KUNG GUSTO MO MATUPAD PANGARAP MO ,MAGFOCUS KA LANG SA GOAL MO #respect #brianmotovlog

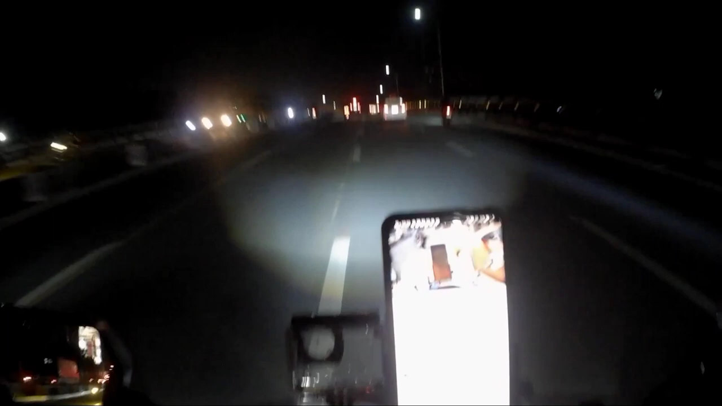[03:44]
And tell me what's wrong and why you never said you felt that way. Guess you're trying to stay strong. Diyo lang nga yung ano ko doon kanina, galing ako sa kanan pero kakaliwa ako. Ayun na naman talaga doon sa stoplight eh. Dahil yung kanan naman, no right turn on the red signal.
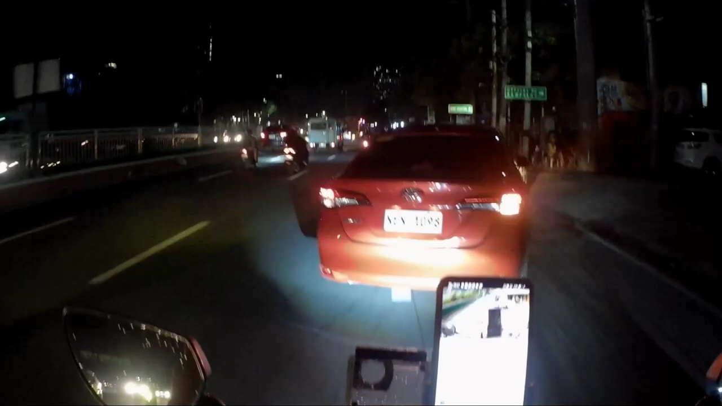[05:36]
Ang maka na yan. Pagbigyan mo na yan tol. Yan talaga. Yaris. Banking eh, no? Iwasan ko lang naman yung ano, yung Imbornal, ayan no, tulad yan.
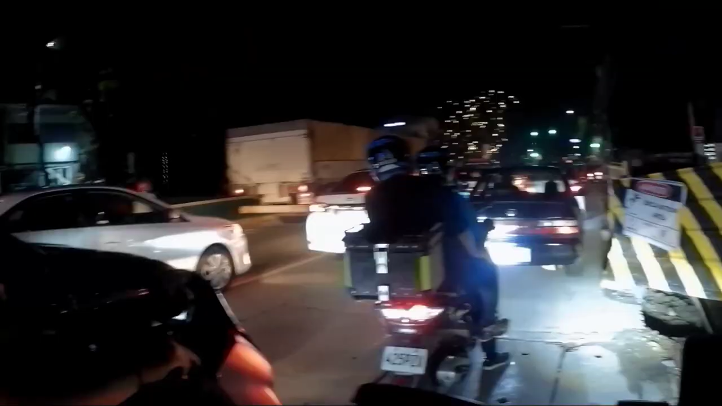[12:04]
Mabusin na sila. Traffic na, mabusin na kayo.
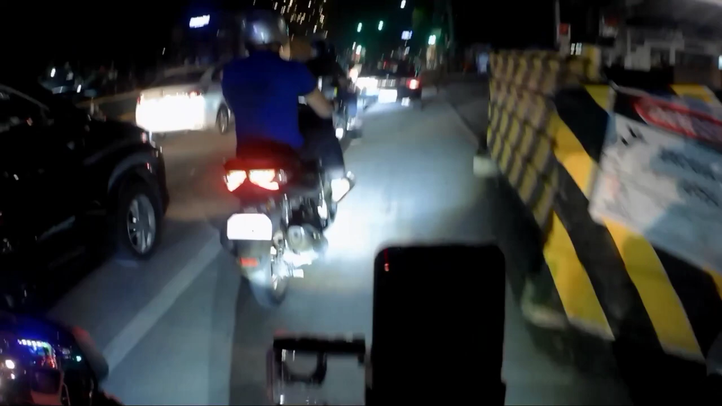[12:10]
Ah, mapundi yung mga busina nyo, mga loko. Busina ka ng busina, oh, di ba? Anong kalokan yung pinagsasabi mo? Binababaran ng tricycle eh, no?